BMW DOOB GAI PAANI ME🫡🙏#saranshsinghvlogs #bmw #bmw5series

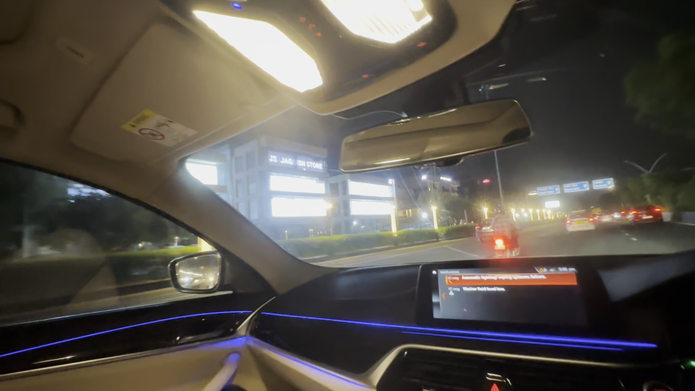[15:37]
मार्केट है, राइट में मार्केट है,
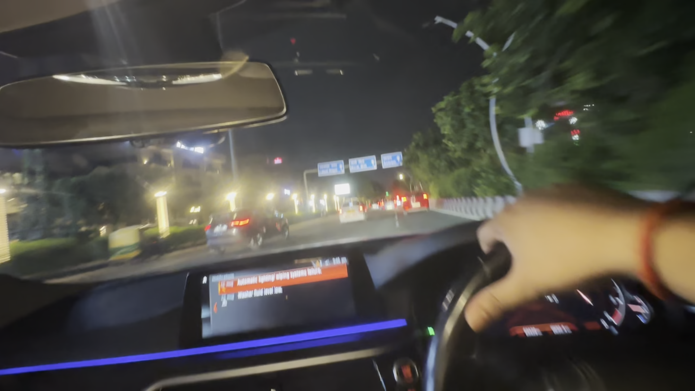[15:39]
और ऊपर का लिखा आ रहा है भाई लाजपत नगर मोदी मिलन आश्रम।